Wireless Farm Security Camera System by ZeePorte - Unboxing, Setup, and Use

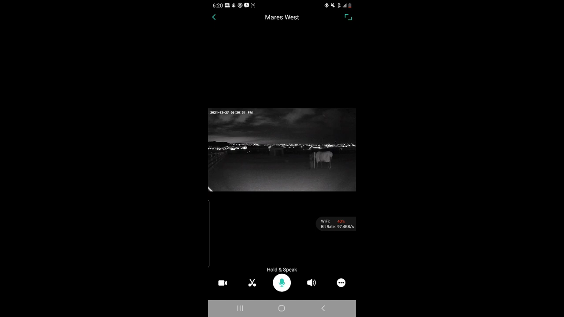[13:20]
From the camera, the horse is, I would say, a solid 20 feet away, at least on this camera. So the view is really good.
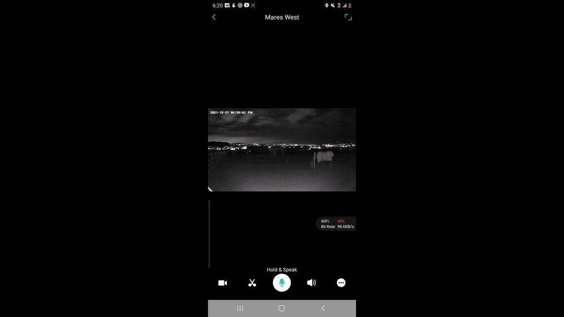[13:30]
You can kind of see the perimeter fencing. You can see the shelter in the background here.
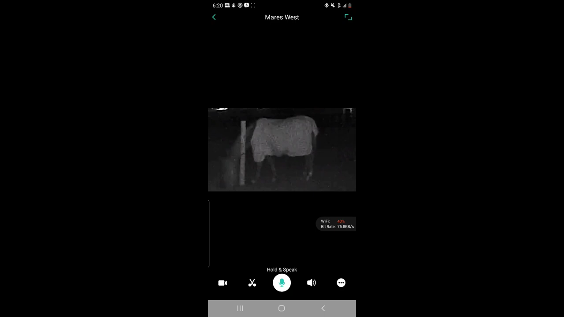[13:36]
Zoom in and see the horse. Just like in the daytime, you could hold and speak if you wanted to.
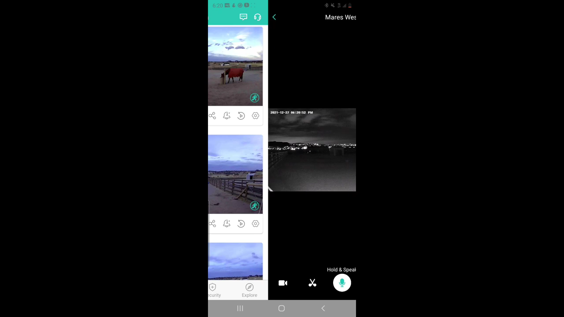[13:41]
We'll go to the next camera. There was no horse. So now it just takes a second.
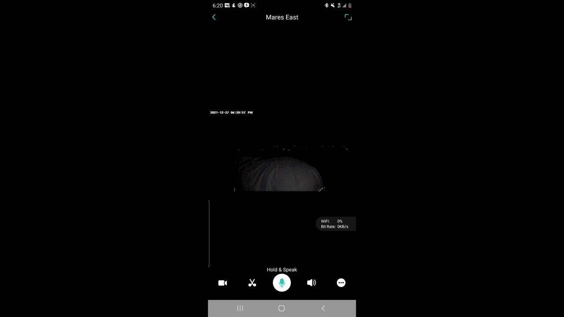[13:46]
It's going to take a second to adjust to the lighting. You can see the horse is taking a nap right by the camera.
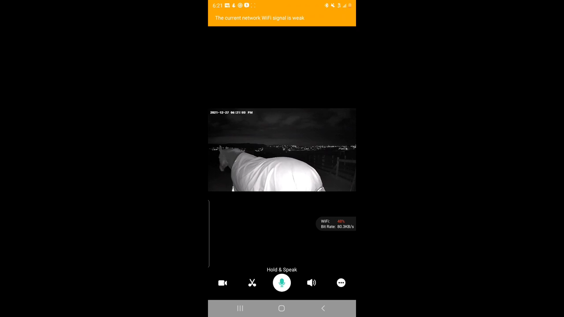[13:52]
She is literally right in front of it.
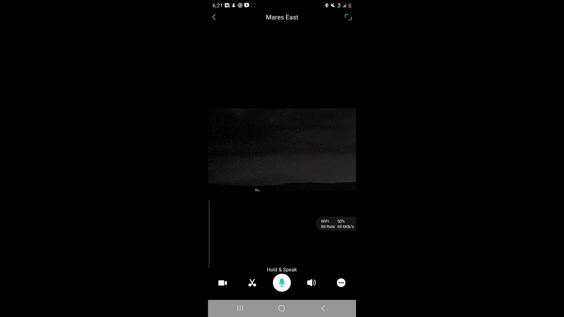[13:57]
So you can kind of see everything there. She's blocking anything else.
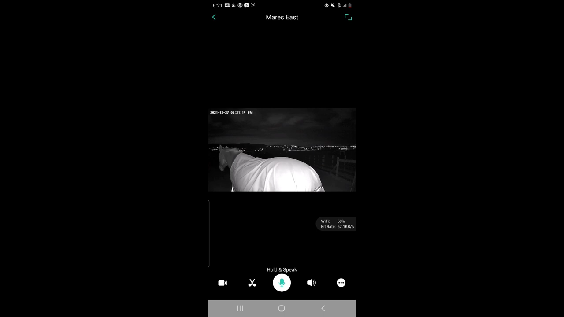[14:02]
So I can't really point out what else you can see in her camera.
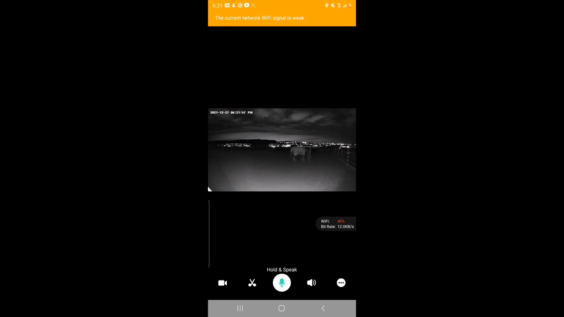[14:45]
Then the lighting is already adjusted. You can see the horse.